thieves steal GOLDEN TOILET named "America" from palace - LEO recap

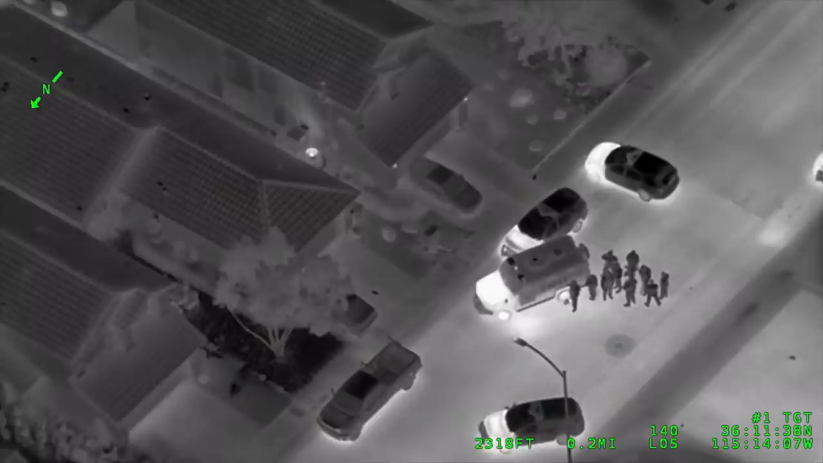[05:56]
And Las Vegas Metropolitan Police Department put together some awesome footage showing them staging outside of the house, showing some FLIR footage from the helicopter, showed them breaching the house,
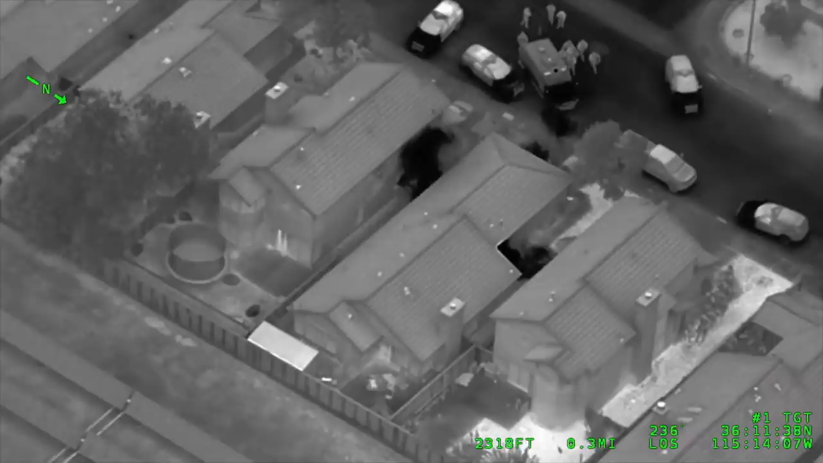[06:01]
it shows them going in, and then it shows the hostage taker moments before this officer pops him. Now YouTube, I did not show the popping. It's a pretty cool video.